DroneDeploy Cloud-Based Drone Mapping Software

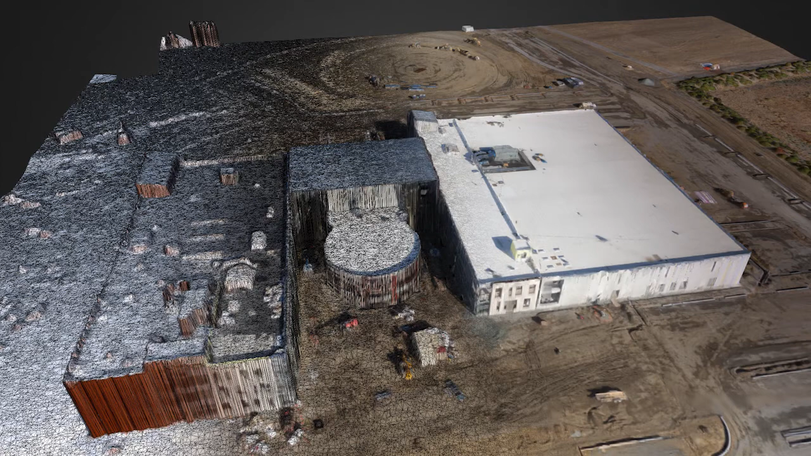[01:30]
You can see where you are on the data you just created. And while you're out there in the field, you can start annotating this data.